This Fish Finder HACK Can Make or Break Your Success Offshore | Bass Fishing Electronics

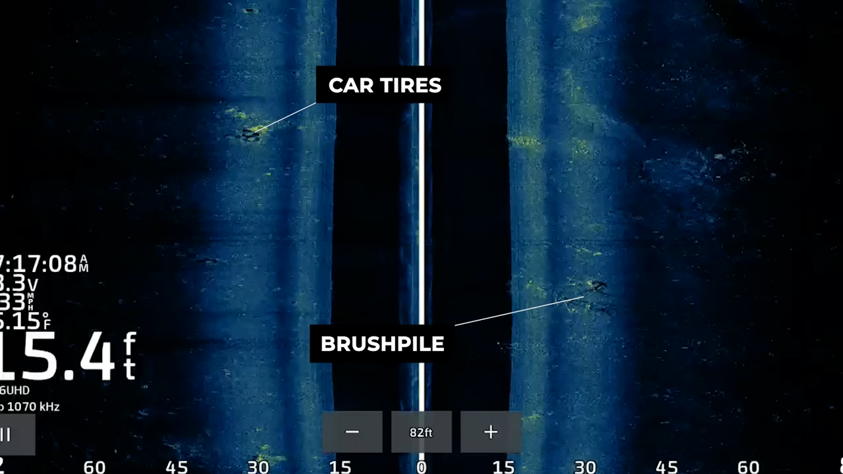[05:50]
your brush piles and rock piles are not going to look as picture-perfect as they will in the marketing screenshots you see online. You're not going to get as much target separation,
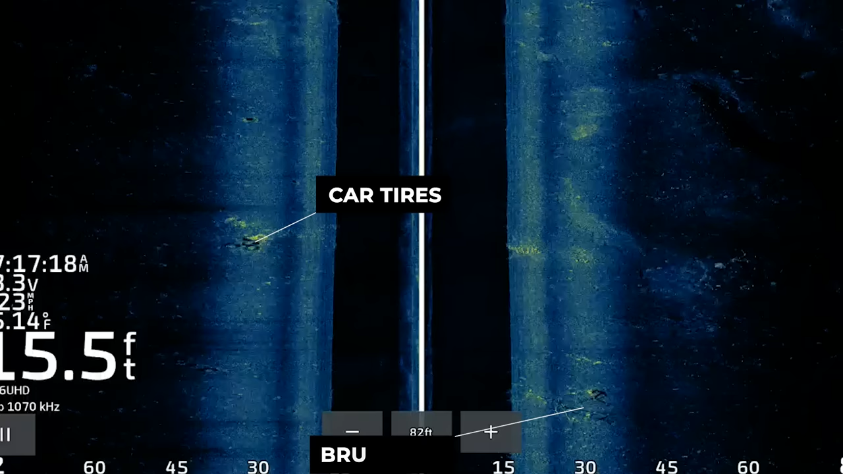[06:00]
and it may be slightly more difficult to identify softer bottom objects like brush and twigs.
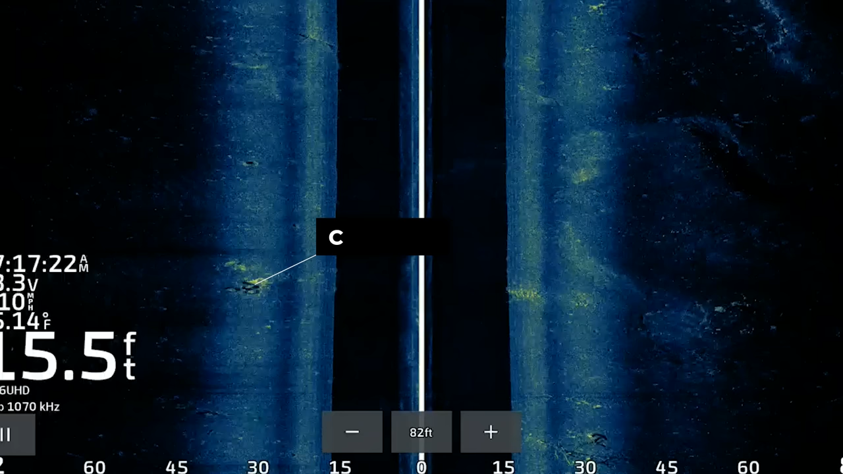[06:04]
You'll still be able to see them, they just won't look as great,
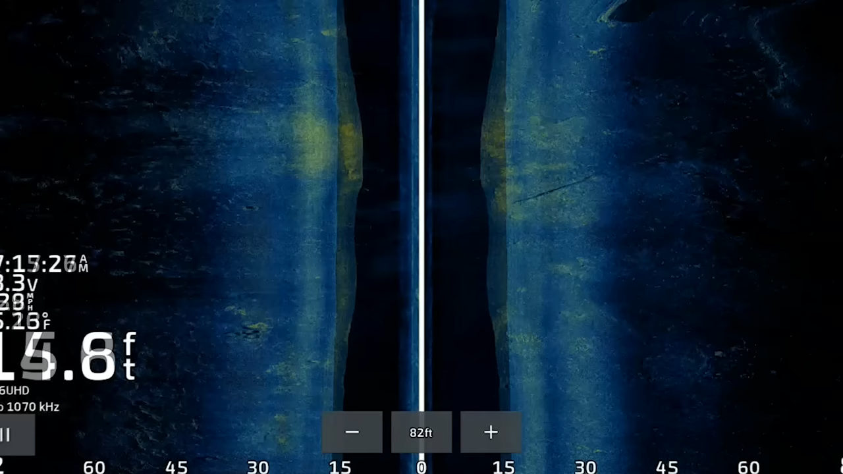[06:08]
but honestly, that's a small sacrifice to make, in my opinion, to identify these hard bottom spots very easily. Most of the best offshore areas that I find have a combination of good cover like brush or grass with that hard bottom around them.
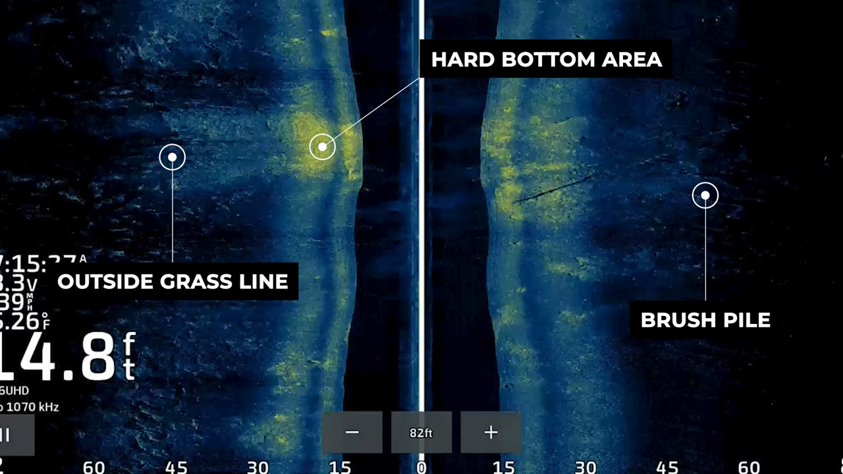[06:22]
That's what's holding the fish, and that's what you need to be looking for on these offshore areas. Now, I know I didn't go into specific settings for any brand of fish finder,
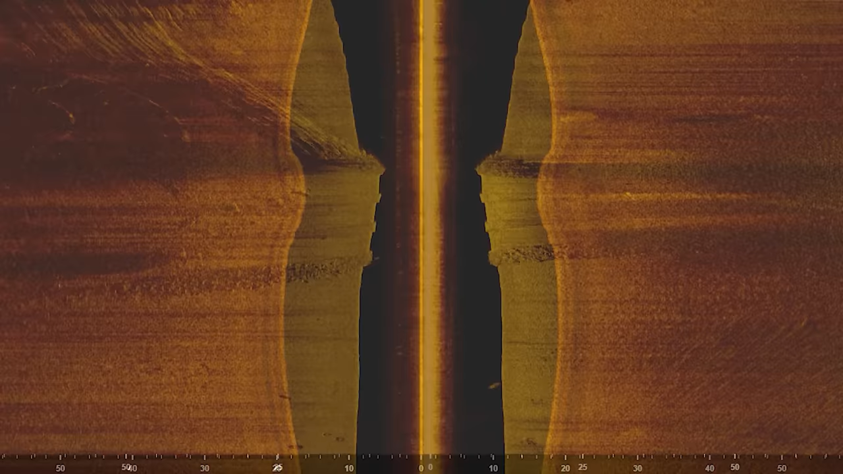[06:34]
and that's because the settings are completely different depending on the model of fish finder you have, the type of transducer you have, all that sort of stuff.
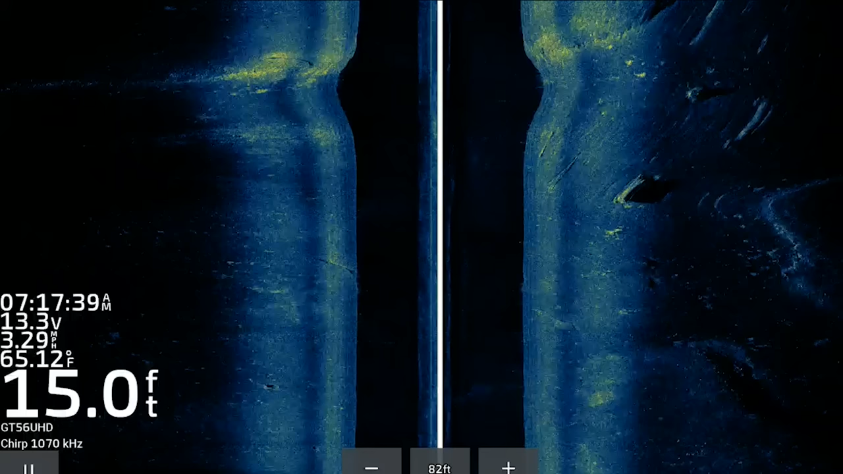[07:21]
On screen: depth 15.0 ft, water 65.12°F, speed 3.29 mph
We have a nice hard spot here that actually drops off into a ditch or a little creek channel. There's an outside grass line that's hard to see, but it's definitely up there in the top left corner.
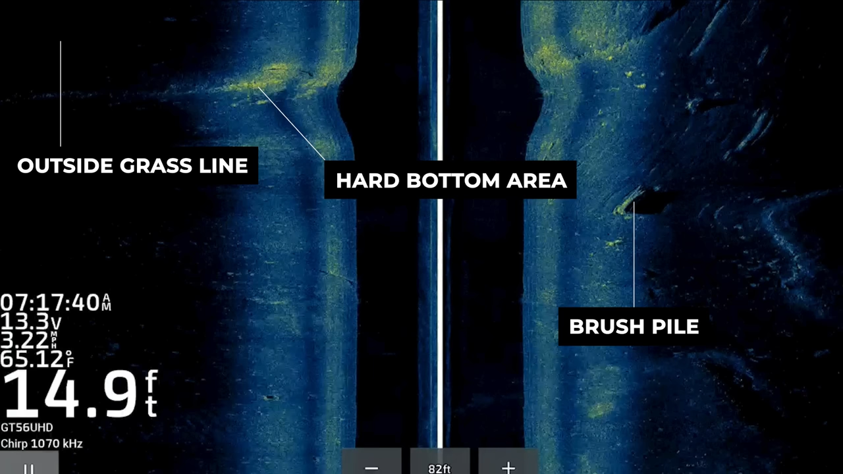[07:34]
On screen: depth 14.9 ft, water 65.12°F, speed 3.22 mph
We also have some offshore brush piles just outside of that hard spot. All of these factors lined up perfectly,
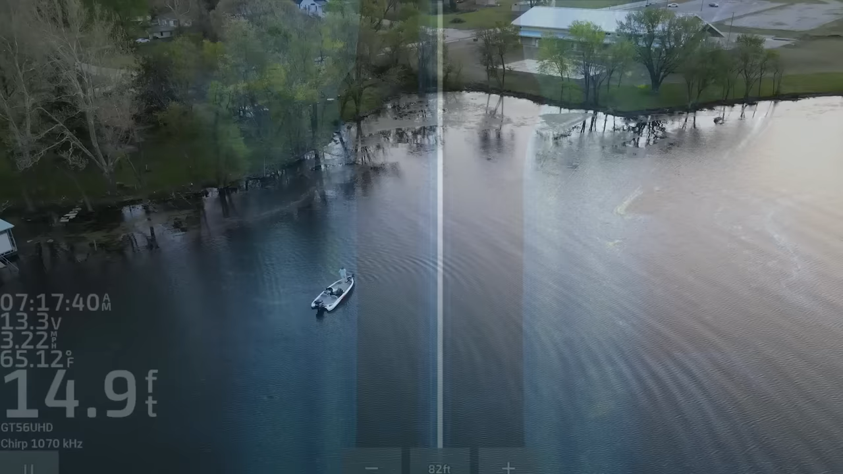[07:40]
On screen: depth 14.9 ft, water 65.12°F
so I decided to fish on that transition between the outside grass line and that harder spot on the edge of that ditch and immediately got to work.
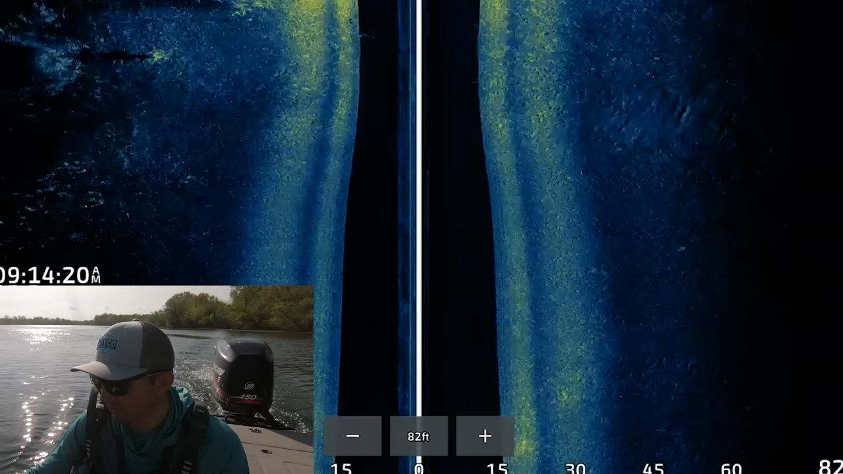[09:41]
and I wanted to find one more spot that matched my pattern, so I moved across the lake and started graphing in that 10 to 15 foot zone. Fairly quickly, I found another hard bottom area with a
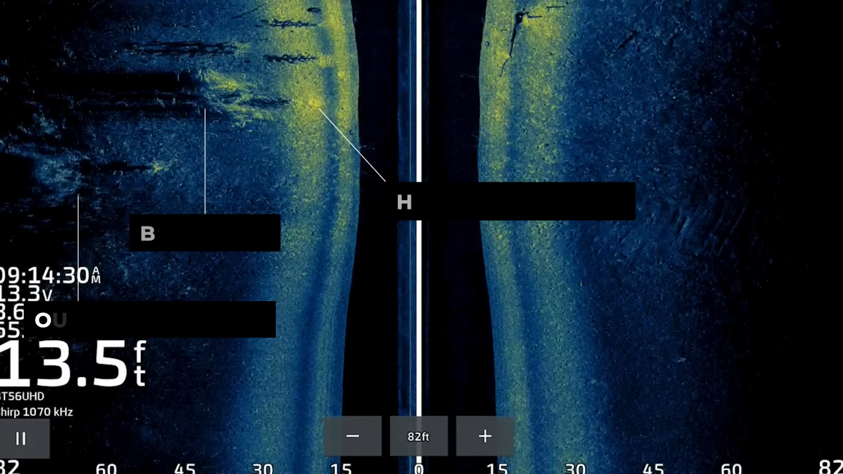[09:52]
On screen: depth 13.5 ft
brush pile by it next to an offshore grass line.
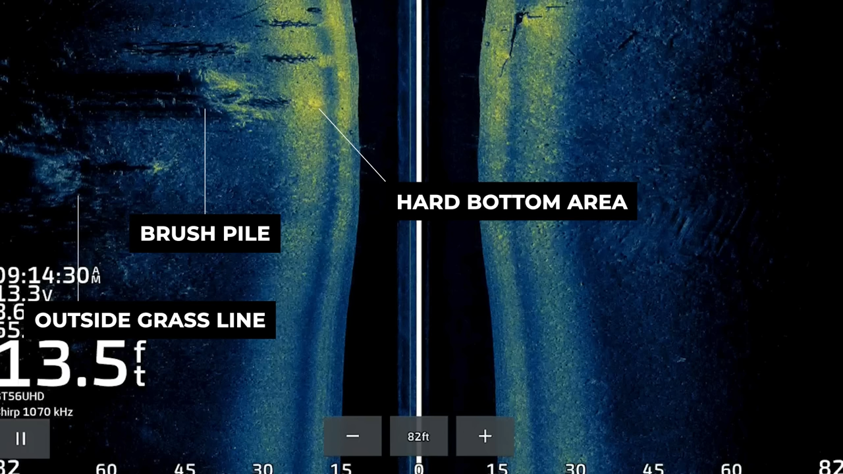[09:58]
On screen: depth 13.5 ft
All the factors lined up, and at this point, I was highly confident that I was going to be able to catch fish here, despite the fact that I wasn't necessarily seeing a ton of fish. In this image, you could actually see a handful of fish, which was different from the other two areas.
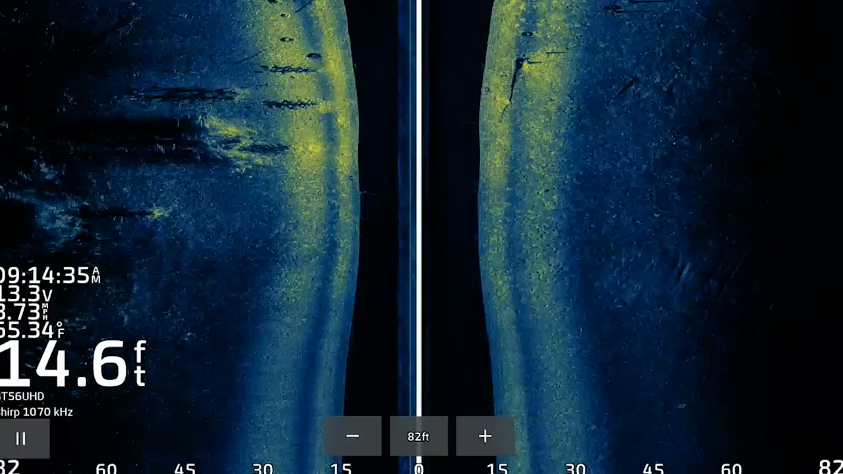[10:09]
A lot of times when I'm graphing offshore with side imaging, I'm not always just looking for fish.